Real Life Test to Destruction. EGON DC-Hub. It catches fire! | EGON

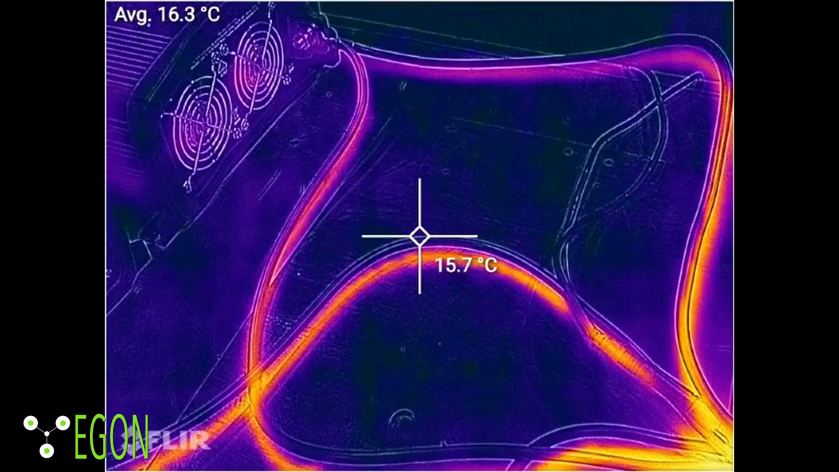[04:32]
On screen: spot 15.7°C
You see how the cables are starting to warm?
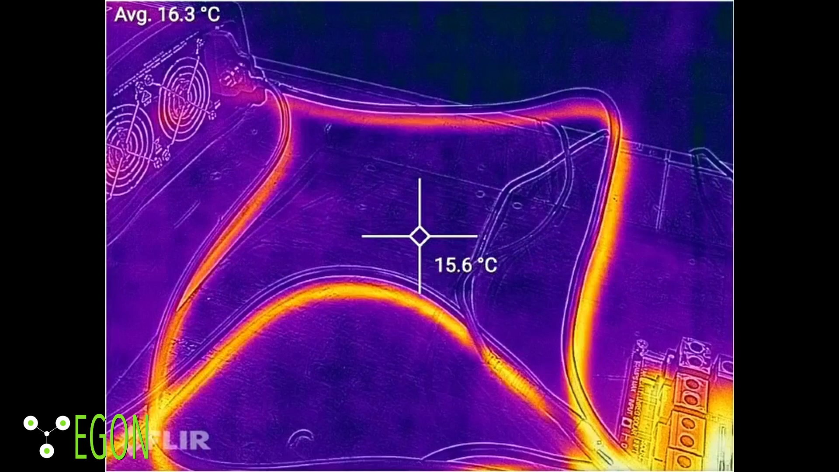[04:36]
On screen: spot 15.6°C
Ah, yeah, a lot actually. Okay, quite a lot. I guess you would expect that it's good.
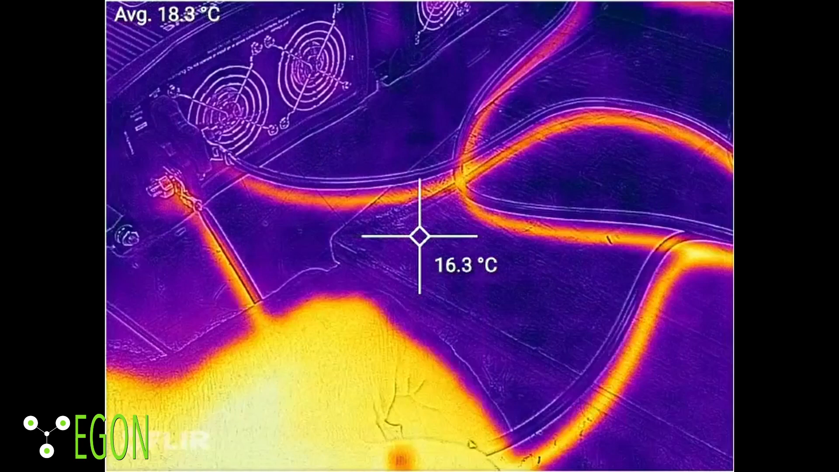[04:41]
On screen: spot 16.3°C
Yeah. Is that warm to the touch? No. No.
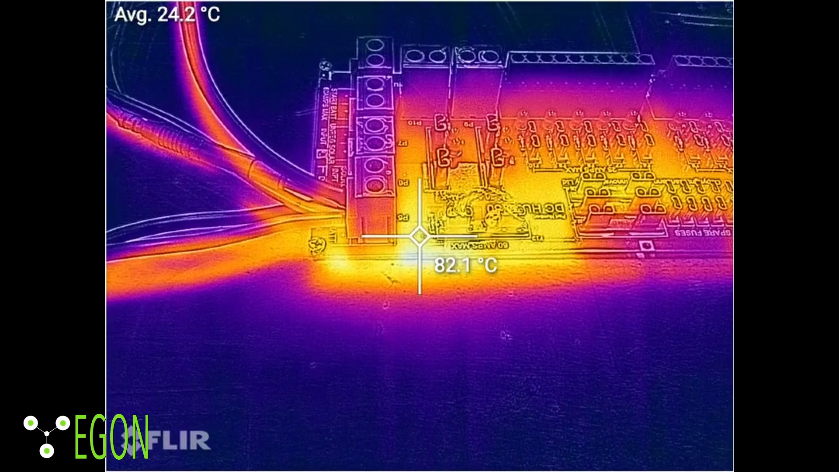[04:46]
On screen: spot 82.1°C
82 degrees. And we are fluctuating at around 150 amps.
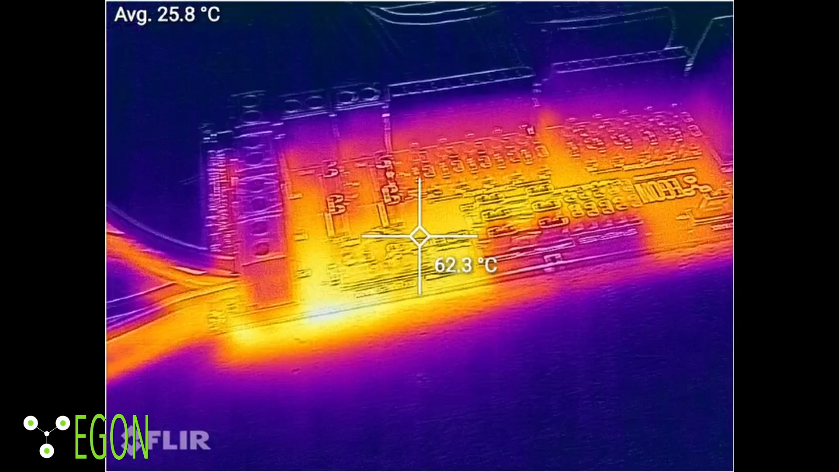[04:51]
On screen: spot 62.3°C
It's going from 140 to 170. We've got 12.8 volt at the batteries.
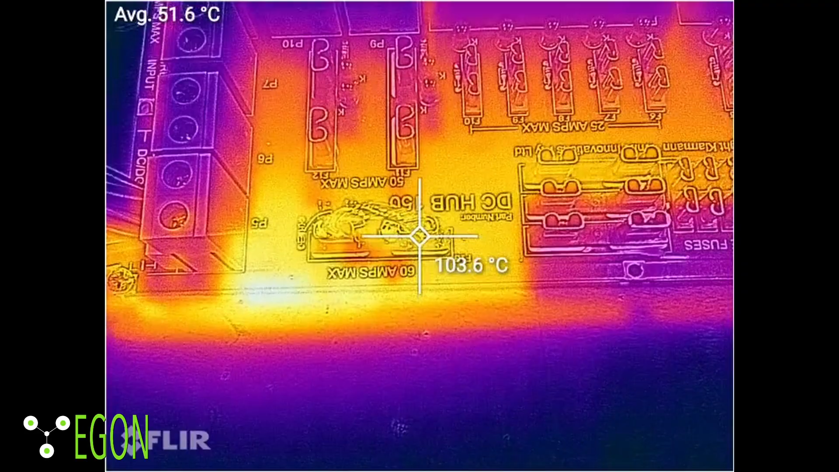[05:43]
On screen: spot 103.6°C
That's at 100 degrees. The rest of the board is looking okay. You can see the ground connections on the board.
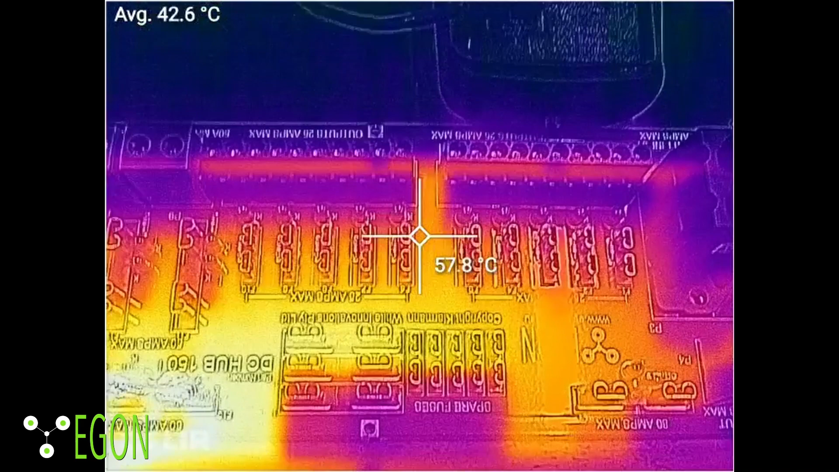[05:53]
You can see where the current is flowing with the thermal imaging. The big connector is not hot at all,
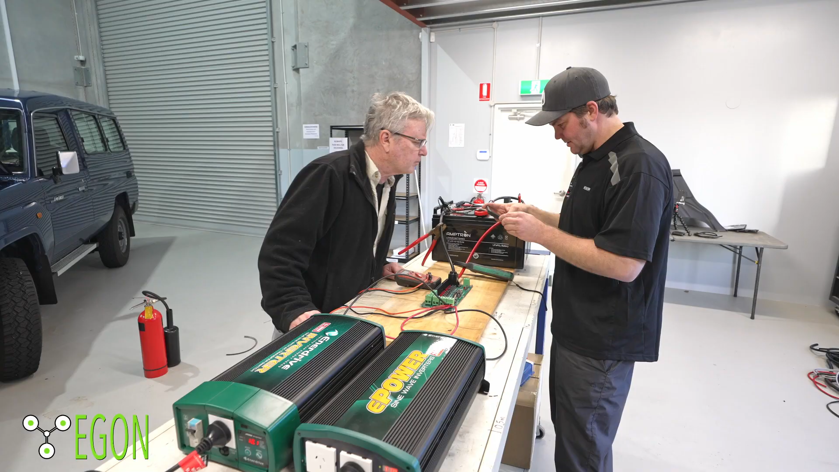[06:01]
but it's doing what it's right at all.
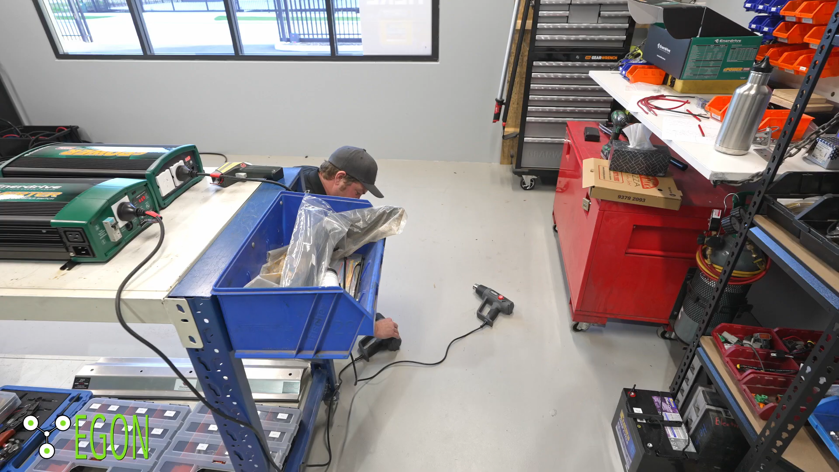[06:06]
Let's crank it up a bit more. We're putting 200 amp through 60 amp connector at the moment.
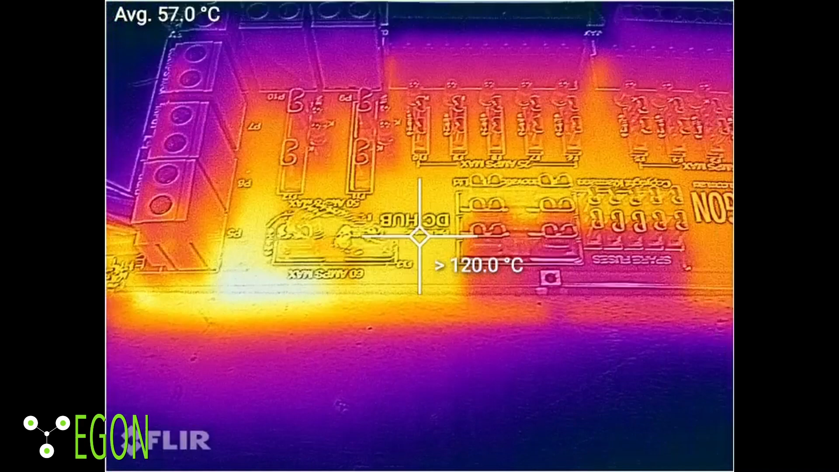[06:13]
The connector is starting to melt.
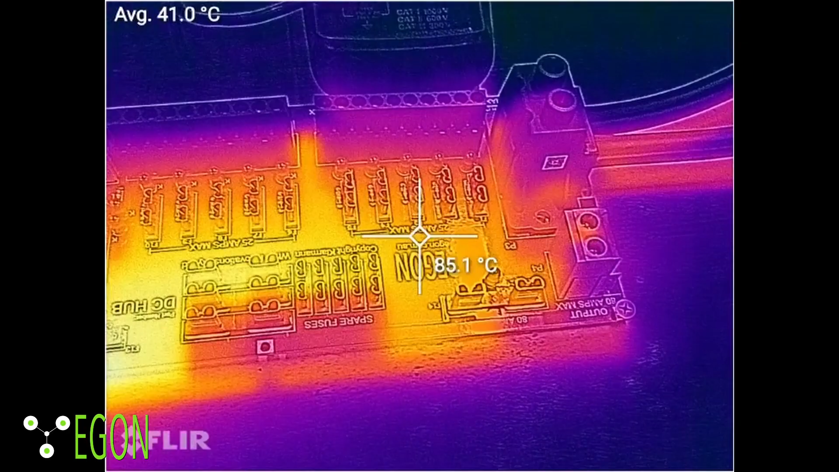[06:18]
On screen: spot 85.1°C
Oh, it is.
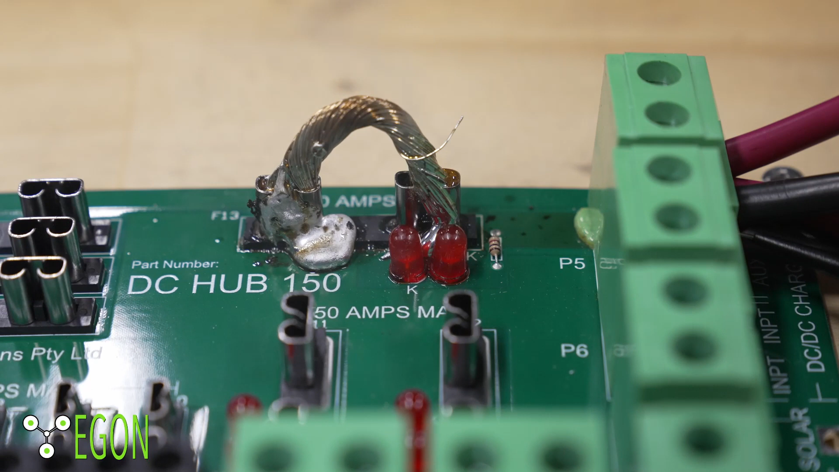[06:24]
The solder joint is actually coming apart. Yeah. And these are quite hot. We've got about 60 degrees on the positive here.
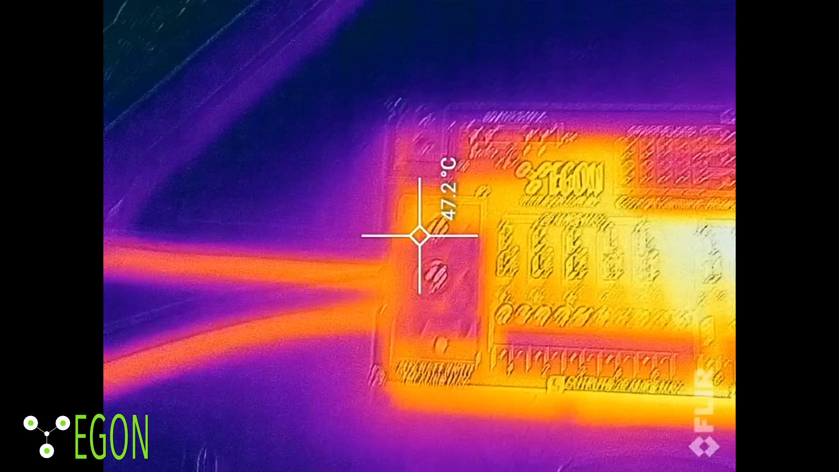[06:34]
On screen: spot 47.2°C
Then the board itself is 70, 80 degrees somewhere there.
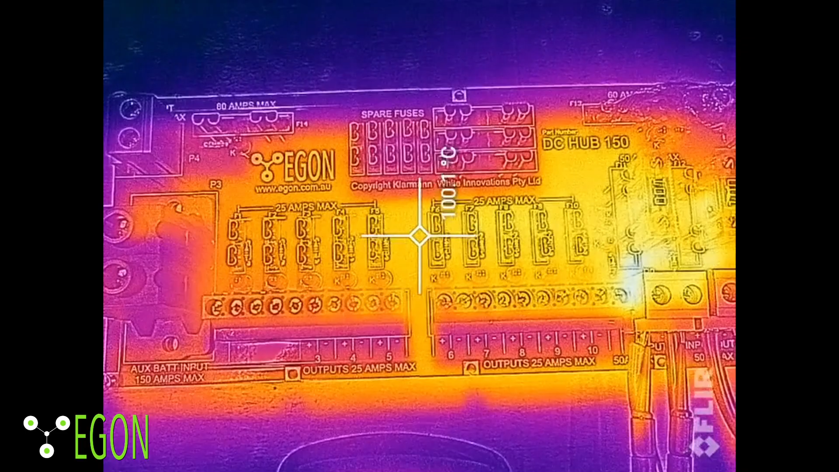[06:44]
Some parts getting up to 100.